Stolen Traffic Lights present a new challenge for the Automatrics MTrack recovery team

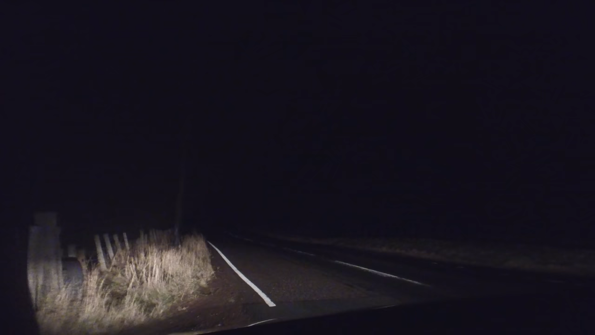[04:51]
it's actually quite rural at this location but um we will be coming into the town and uh let's hope it's in the town we pick it up straight away we're going over some sort of river here
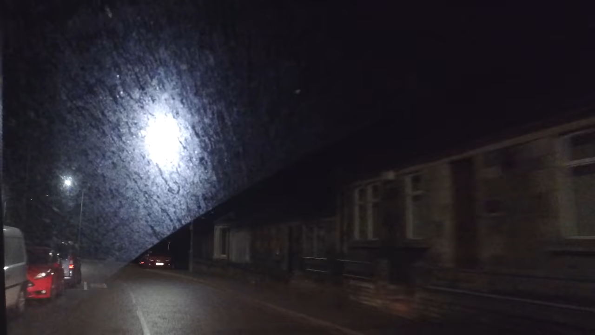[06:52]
i'll try down this road here
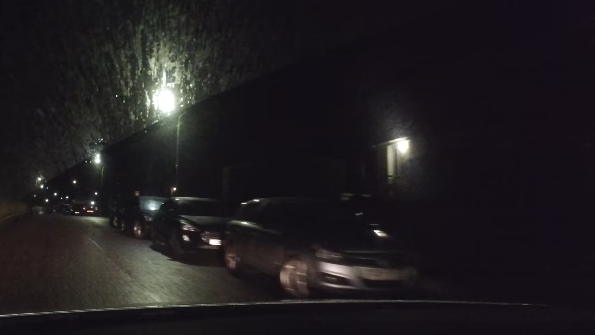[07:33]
oh it's getting louder now
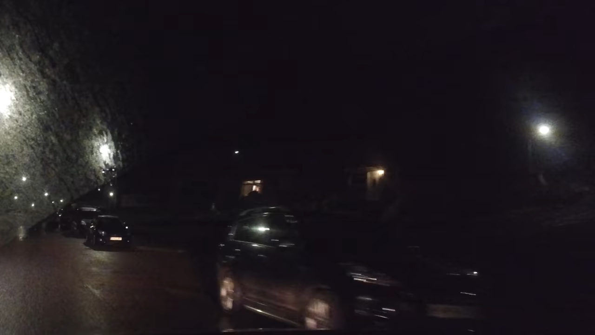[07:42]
right there's a couple of vans there's a couple of vans there go up a bit further uh we're losing it
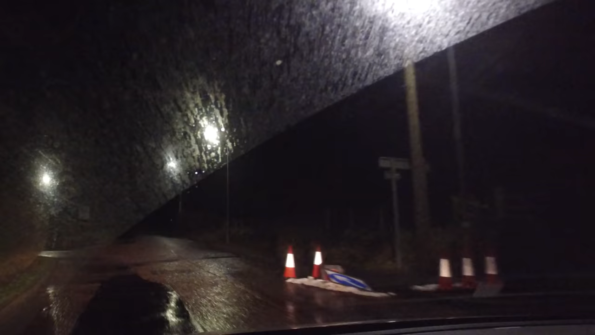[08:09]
lost it again go back i think it could be in one of those two vans there there's two vans in that car park outside the flats there